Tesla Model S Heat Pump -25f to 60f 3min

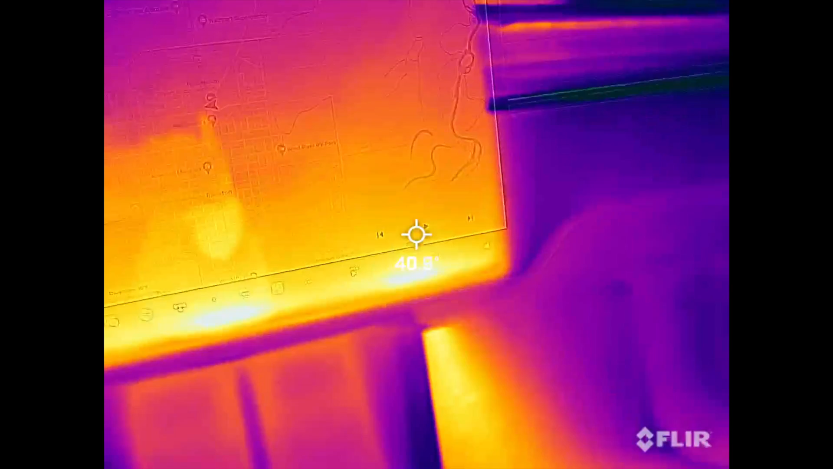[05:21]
I'm having to run off the USB power because of this device battery died because it was so cold that I'm using to record with. We can see coming out the bottom here, we got heat at our feet.
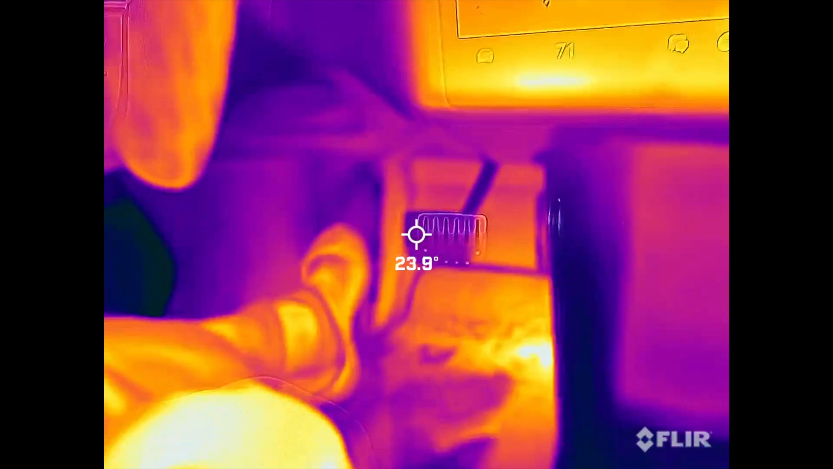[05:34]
We can see where the heat comes out. 99, 101 vents coming out.
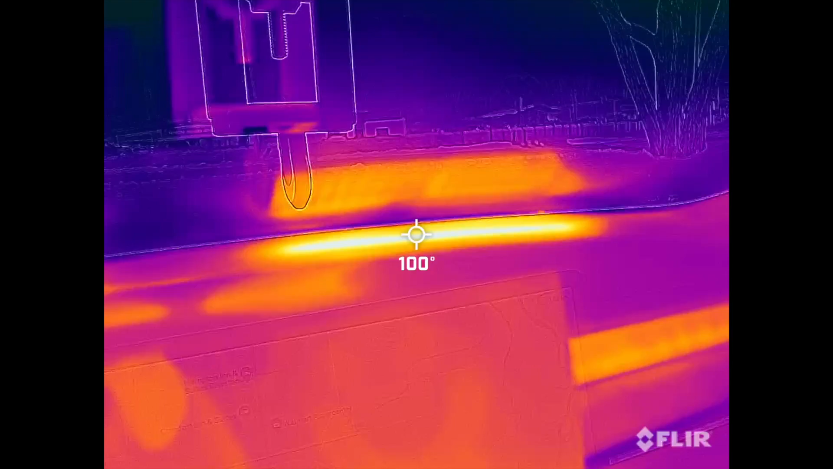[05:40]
Our seat, you can now see heating up.
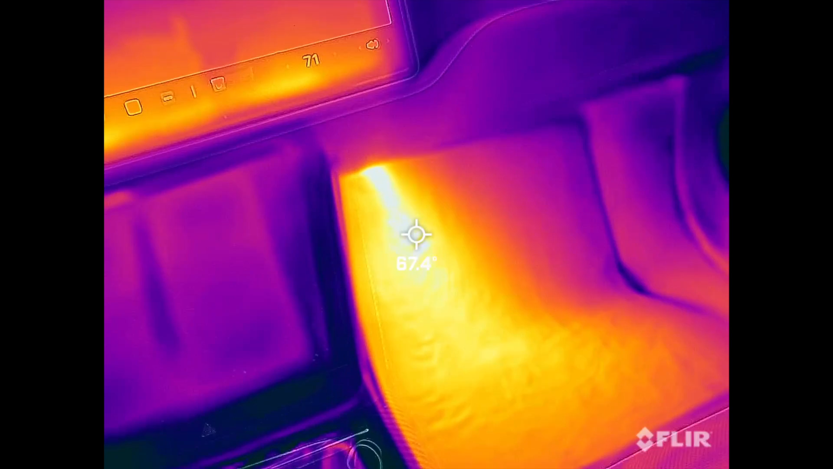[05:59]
on the interior.
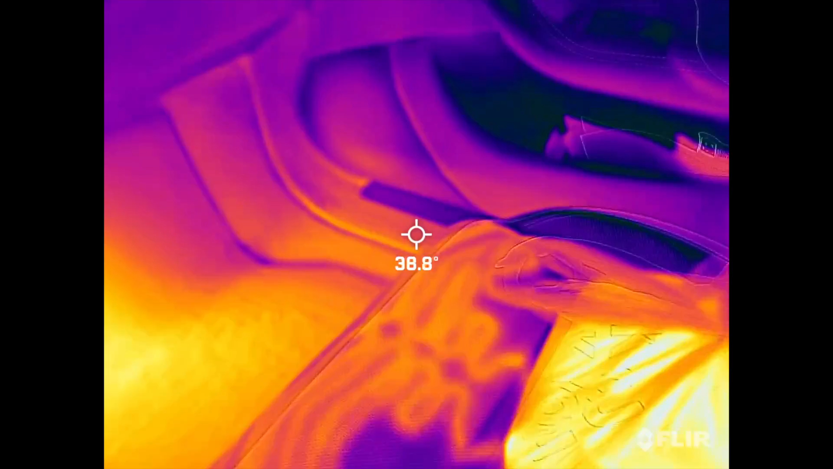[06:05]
Just about two minutes ago, we were at zero, and now it's actually pretty warm in here.
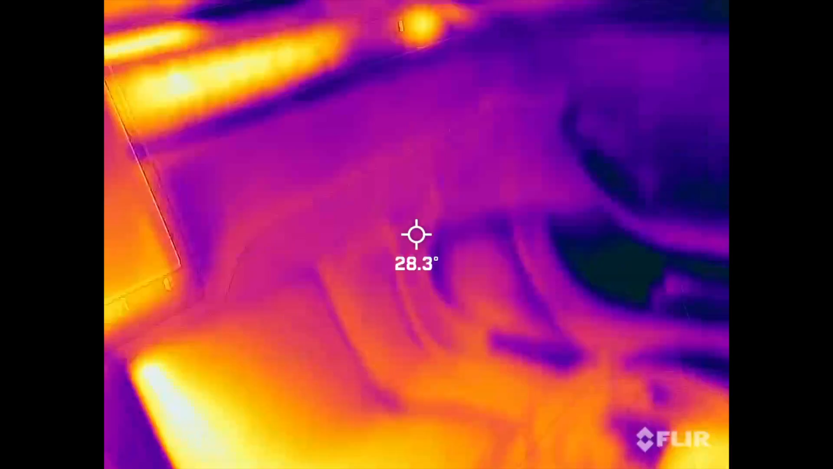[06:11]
Like, it says it's 30 degrees, and it was minus 25 outside,
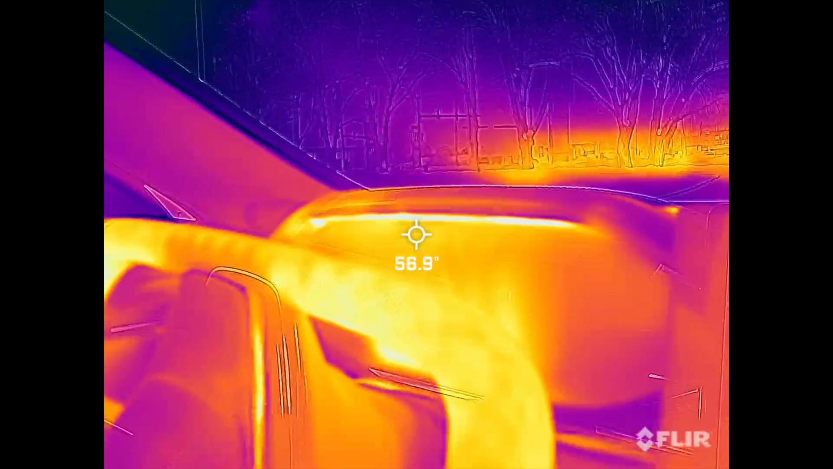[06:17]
so that's pretty good. Flip on the temperature right there. In two minutes. So when people say electric cars are afraid they don't do good in cold weather, let them know in less than two minutes they're warm enough to be above freezing from negative 25 outside.
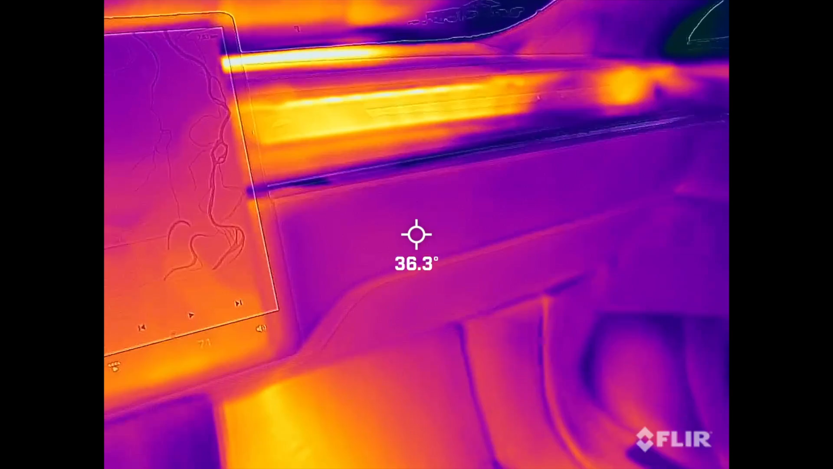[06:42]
And this is the heat pump.